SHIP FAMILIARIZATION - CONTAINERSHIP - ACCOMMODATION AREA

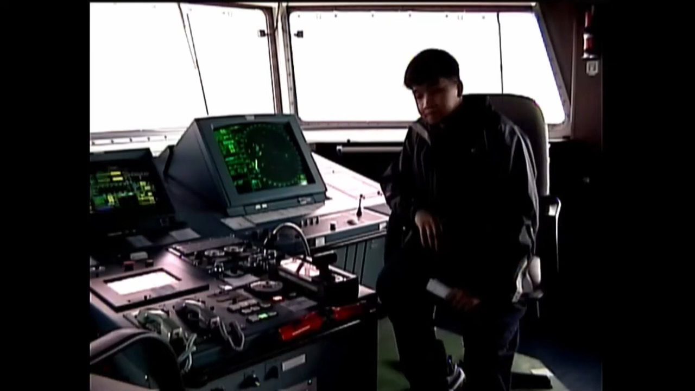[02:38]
This is the main control console. We have here the telegraph, and this is for the boat raster. And we have the number one radar here, and the NCC monitors at the middle.
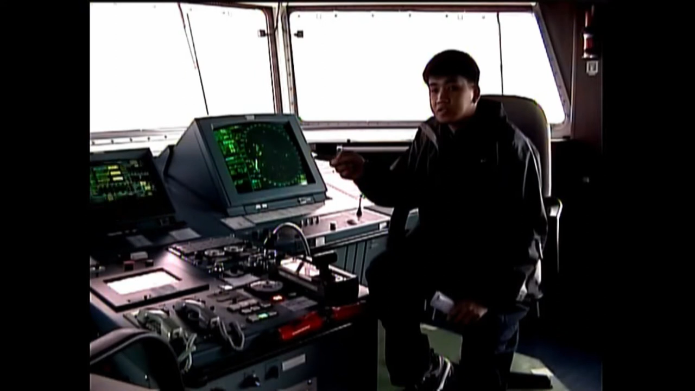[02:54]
But, we have the number two radar, which is already fixed with the IAS, which is an automatic identification system. So, this